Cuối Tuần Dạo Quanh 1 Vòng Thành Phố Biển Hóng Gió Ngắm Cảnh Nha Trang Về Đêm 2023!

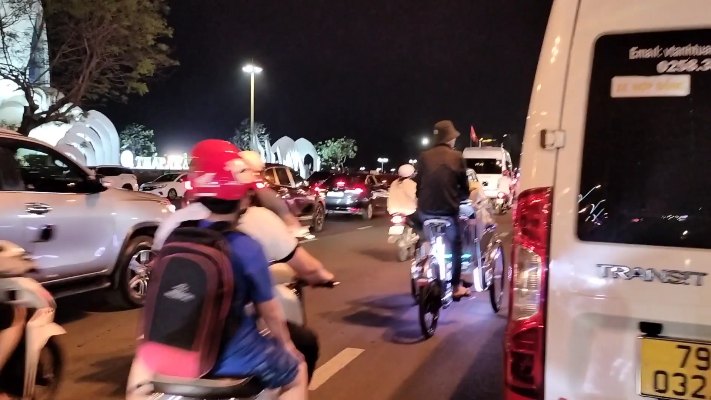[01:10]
Đây có những chiếc xích lô khi mọi người đến du lịch Nha Trang á thì mọi người muốn đi dạo quanh một vòng
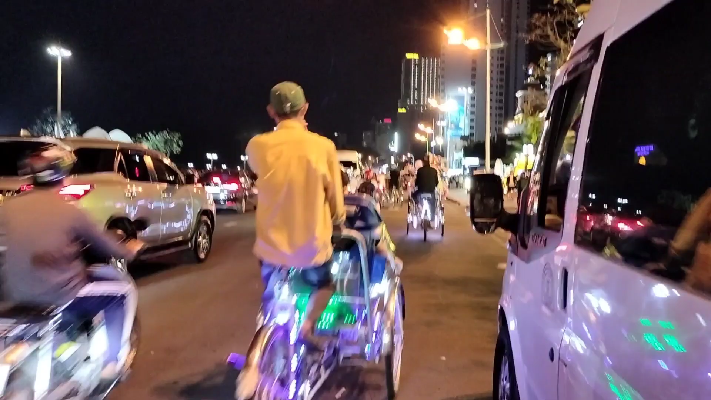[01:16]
Nha Trang á thì mọi người có thể thuê xích lô mọi người đi nha. Dạo quanh một vòng Nha Trang rất là tuyệt luôn.
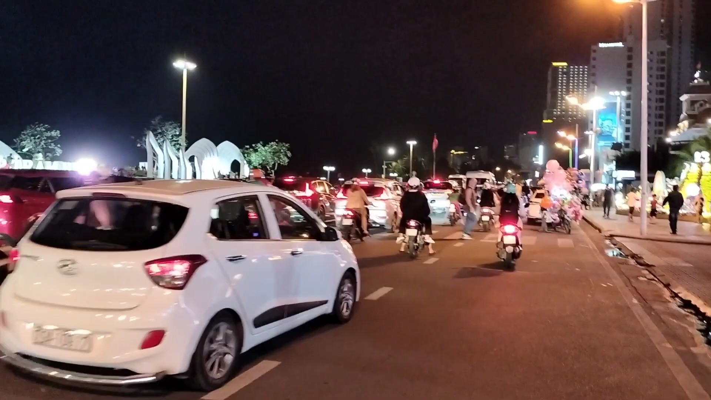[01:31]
Rồi mọi người xem tháp Trầm Hương.
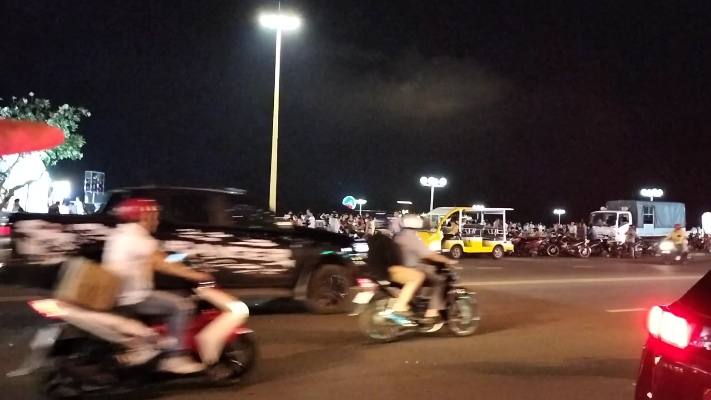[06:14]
Đó là khu du lịch Winburn đó mọi người.
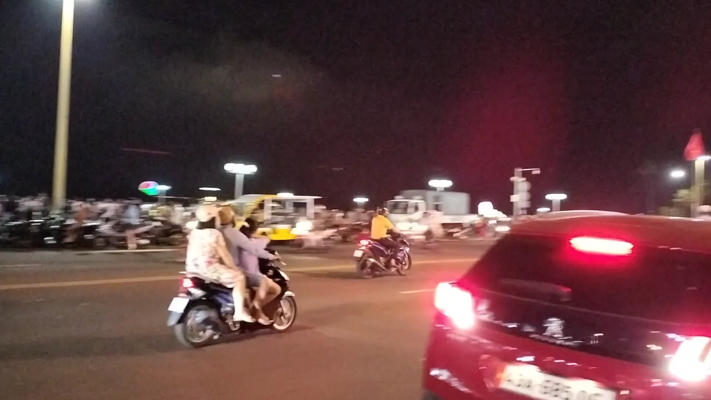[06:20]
Rồi. Đó là đi vòng vòng ở đây là quay khúc chợ đêm để mọi người xem nha.